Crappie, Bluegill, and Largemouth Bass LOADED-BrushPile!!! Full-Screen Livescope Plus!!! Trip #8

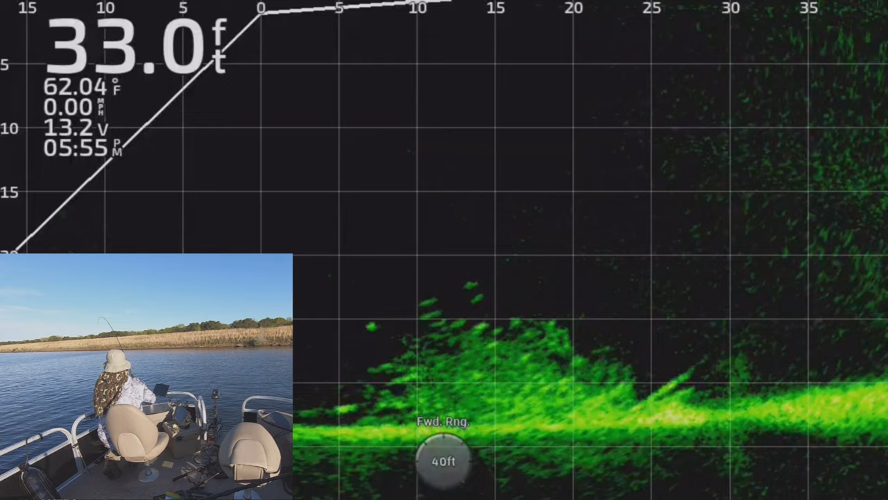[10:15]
On screen: depth 33.0 ft, water 62.04°F, speed 0.00 mph
yeah okay so I pulled it back up because I lost track of it right and so I didn't know where it was I pulled it back up so I could see it and then I just dropped it through the middle hoping that something would hit it and it sure did that's what a lot of times that's what I do on these brush piles like this you know you can't keep up with exactly where your jig is your lure is you don't know there's
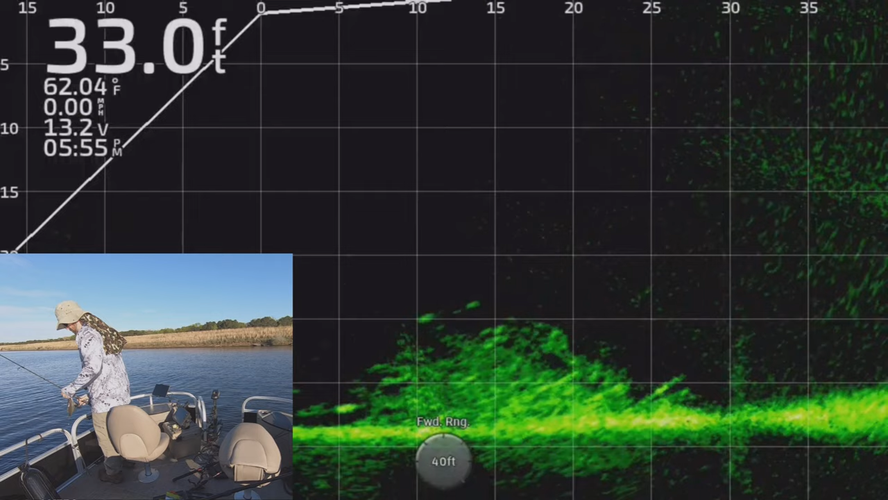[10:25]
On screen: depth 33.0 ft, water 62.04°F, speed 0.00 mph
too much going on down there um and so you know you just drop it through the middle and wait for something to wait for something to smack it that's you know you don't you don't really get to watch the whole thing happen every time but um but it's still a lot of fun like I said these fish up top you can see they're better marks those are the ones I wanted to bite there he is but I think those up top I think those are large mouth a lot of them um you
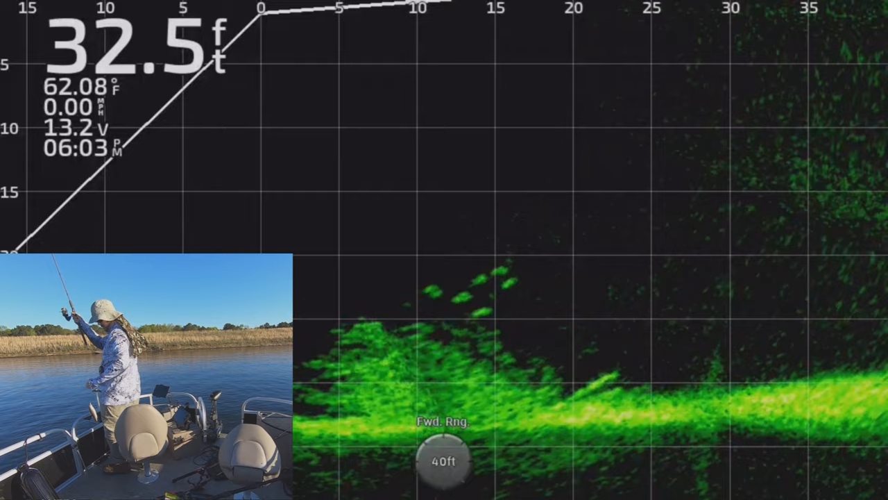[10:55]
On screen: depth 32.5 ft, water 62.08°F, speed 0.00 mph
see this right here that's a large mouth bass small one and so I think that's what's going on
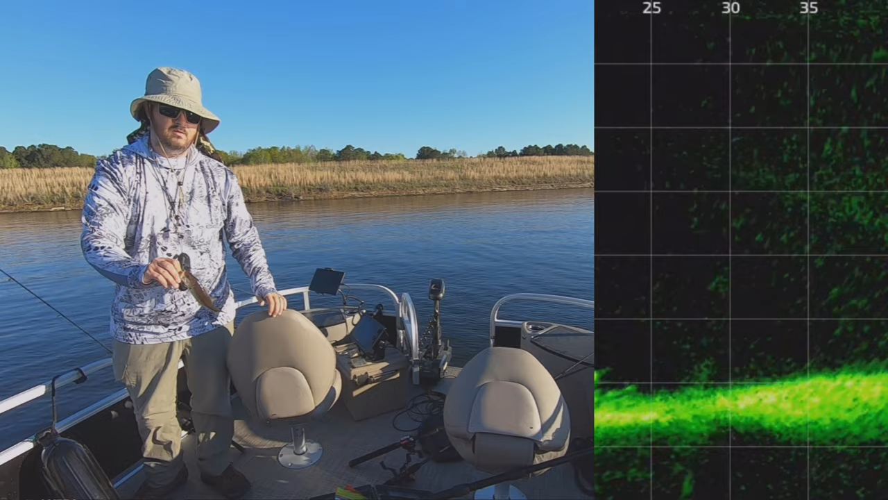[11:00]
there is that those are large mouth up top just kind of patrolling on top of this uh
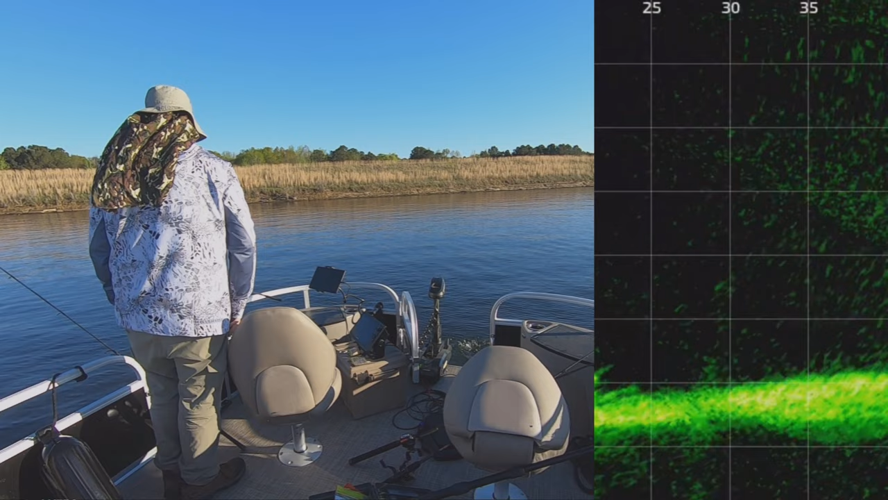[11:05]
brush pile but that you know just like all large mouth they're a little more picky a little more cautious even the smaller ones they're learning um and here I am teaching them at a very early age what to watch out for right so that's that's why uh that's why they're the hard catch and I I did go out and try to catch some of the large large mouth I was seeing in the shallows for a little while
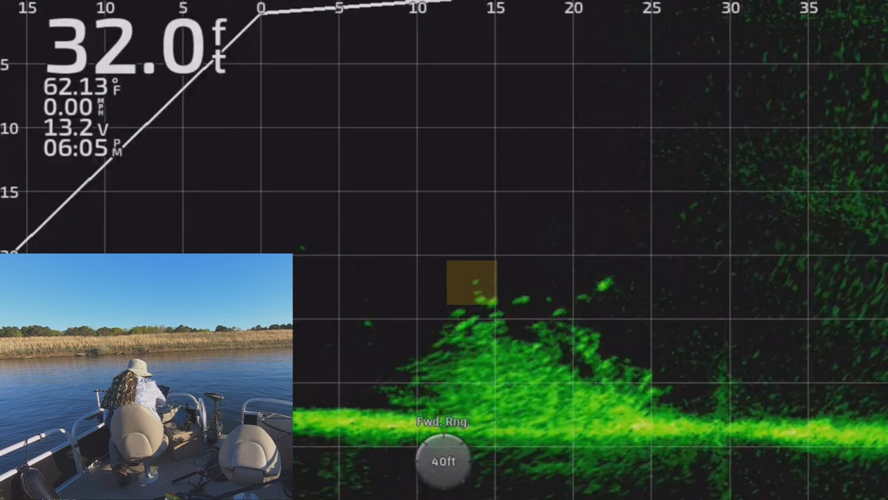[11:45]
On screen: depth 32.0 ft, water 62.13°F, speed 0.00 mph
I spent 30 minutes tossing in a few of them but um I didn't have much luck there this is a better mark right here you guys see them I was convinced there might be a few large crappie in here larger there's one I think that's what this was this might this was other large
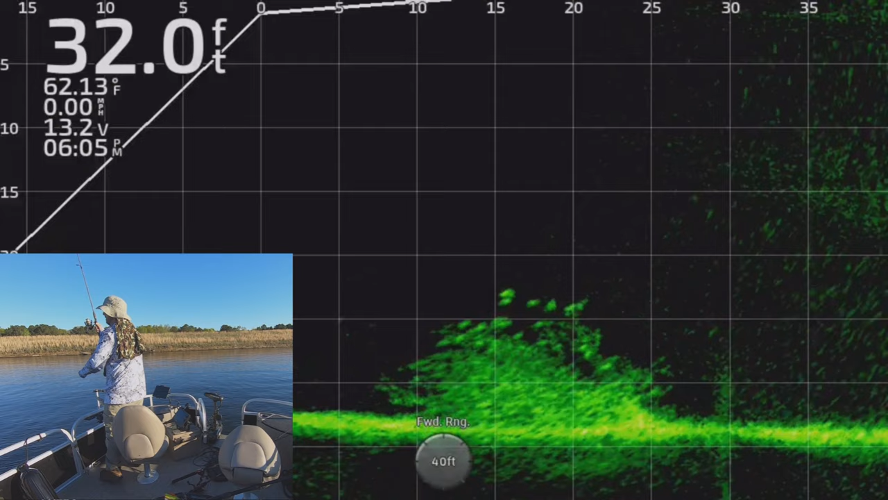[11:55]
On screen: depth 32.0 ft, water 62.13°F, speed 0.00 mph
crappie or a brim large I say large like large for this brush pile not lake darbone large I don't think I caught any crappie over like 10 10 and a half inches out here there it goes dropping down so this is a difference this is the same spot but I was coming from a different angle so when the bite kind of wore off a little bit I started attacking different parts of the brush pile so I was coming in from the
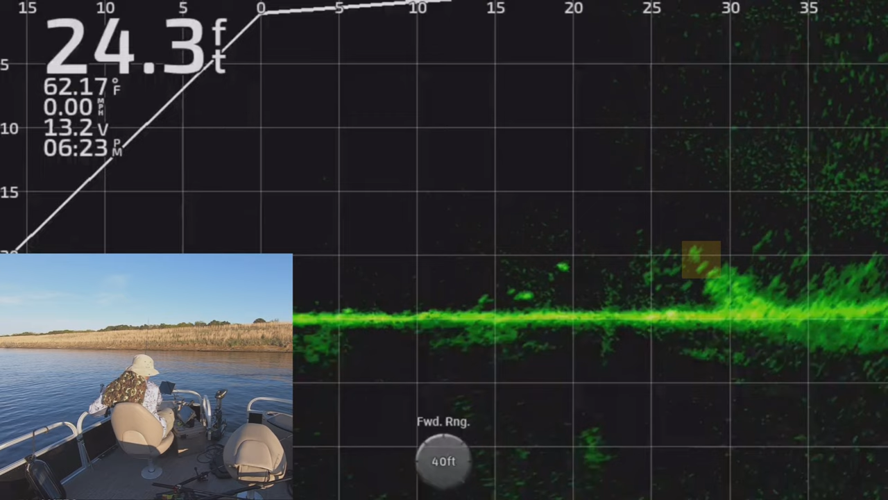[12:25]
On screen: depth 24.3 ft, water 62.17°F, speed 0.00 mph
sides um trying to get to different parts of it to different fish that may not have
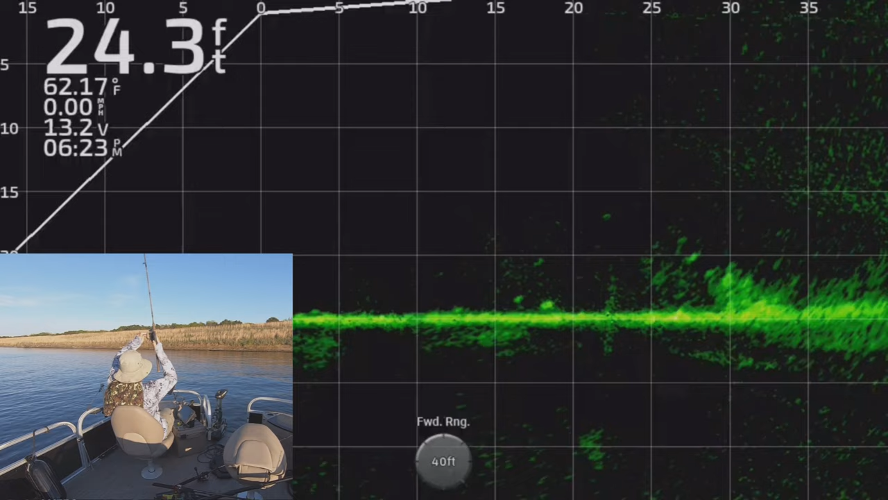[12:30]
On screen: depth 24.3 ft, water 62.17°F, speed 0.00 mph
seen the lure yet there it is and you can do that um you know when when parts
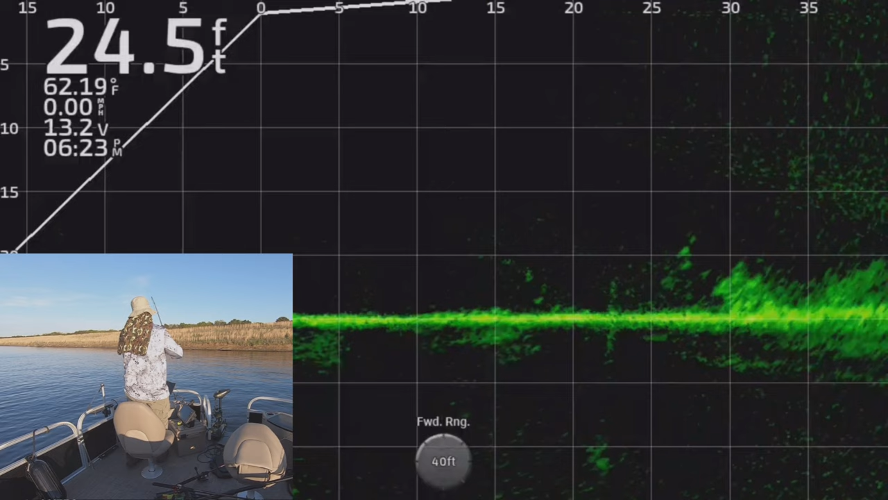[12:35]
On screen: depth 24.5 ft, water 62.19°F, speed 0.00 mph
of it get pressured other parts of it may have no idea anything's going on so you know if some fish stop biting just go go from a different side that's
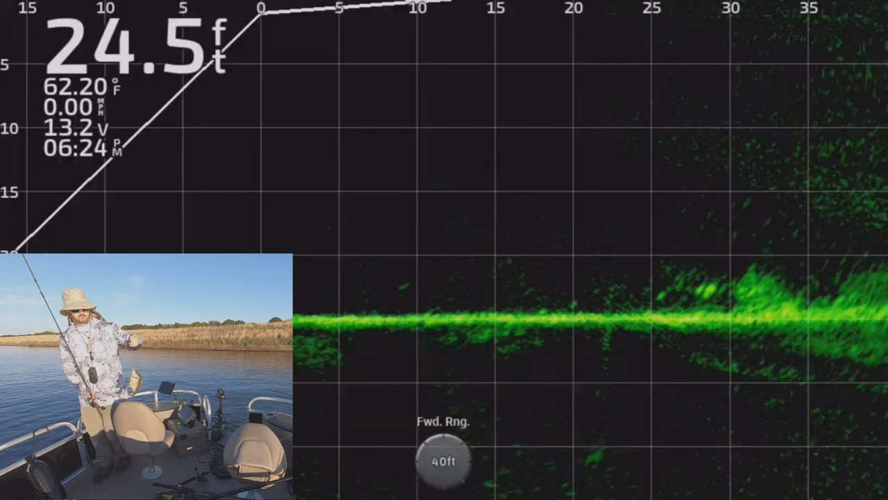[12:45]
On screen: depth 24.5 ft, water 62.20°F, speed 0.00 mph
a big brim right look at that that's a brim and so like I said I you know I just started attacking different parts of this thing
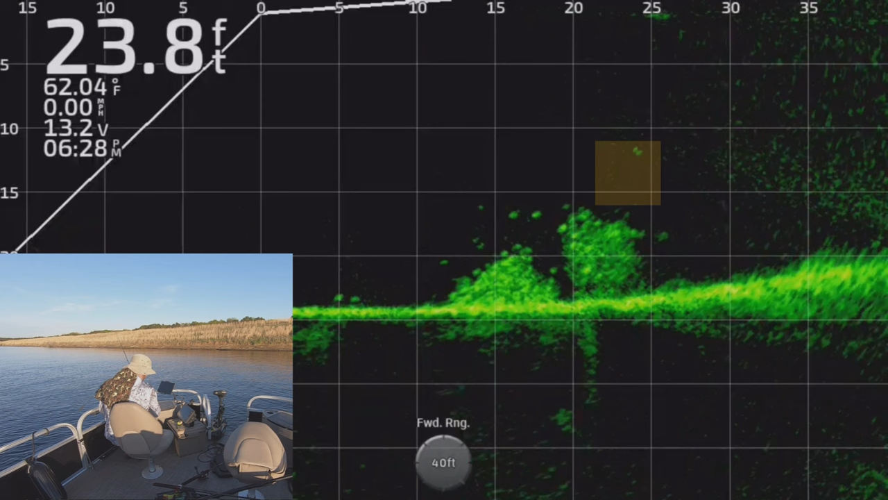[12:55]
On screen: depth 23.8 ft, water 62.04°F, speed 0.00 mph
in different ways and I got 10 crappie and four brim off the same brush pile and a few baby largemouth bass it was
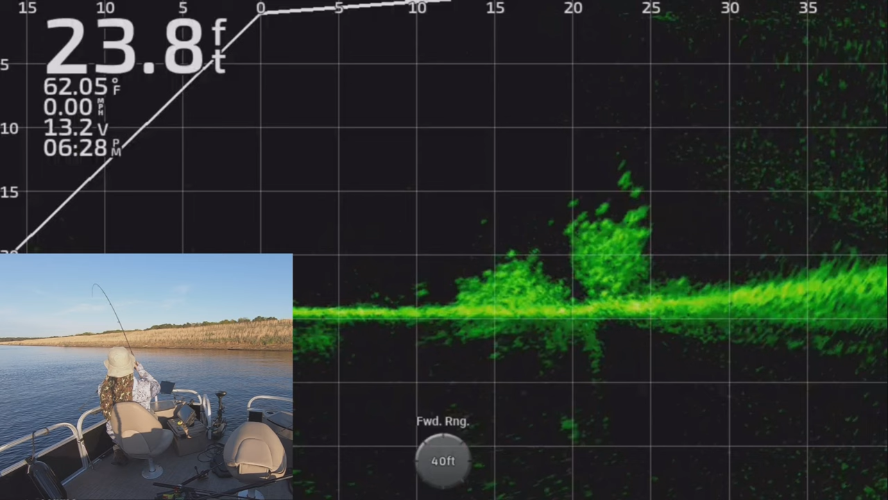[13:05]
On screen: depth 23.8 ft, water 62.05°F, speed 0.00 mph
a really fun day out here I can't wait to get the motor broken in on this boat and put it some more
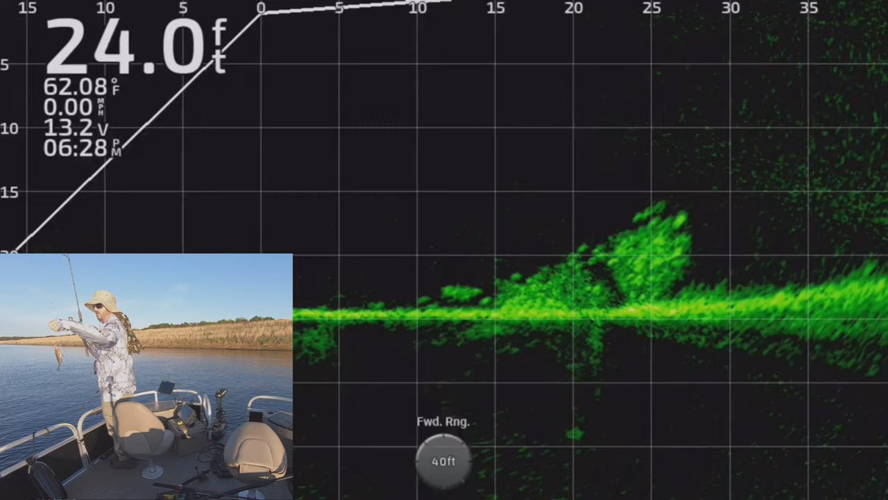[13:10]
On screen: depth 24.0 ft, water 62.08°F, speed 0.00 mph
good use um there's another brim right there and I plan on coming